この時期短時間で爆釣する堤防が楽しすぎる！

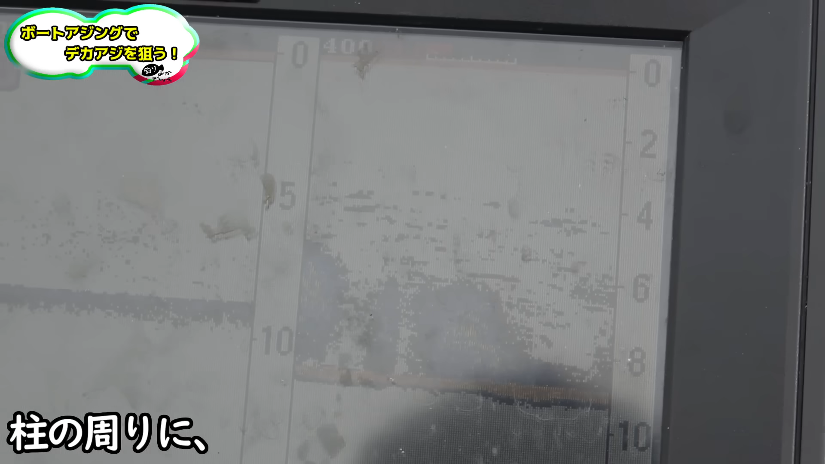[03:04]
で、柱の周りに、いっぱいピピピピピピって付いてるやつ。まあ、この辺とか、こういうとか、多分、
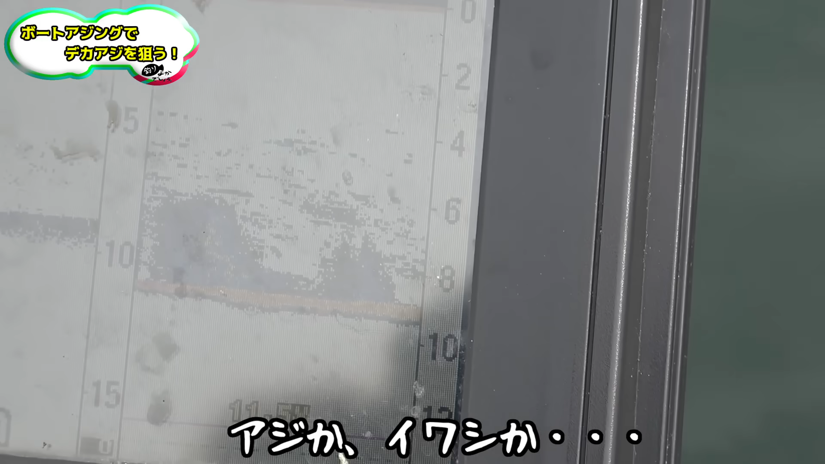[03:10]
アジか、イワシか、そんな辺。